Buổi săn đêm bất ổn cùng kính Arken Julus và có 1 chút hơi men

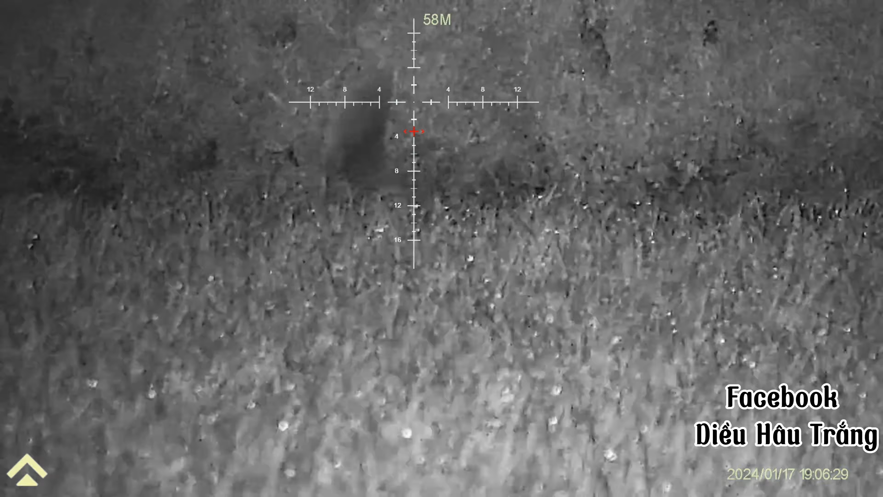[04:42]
Rồi lượm ha, đơ đơ rồi kìa, đi lượm nào.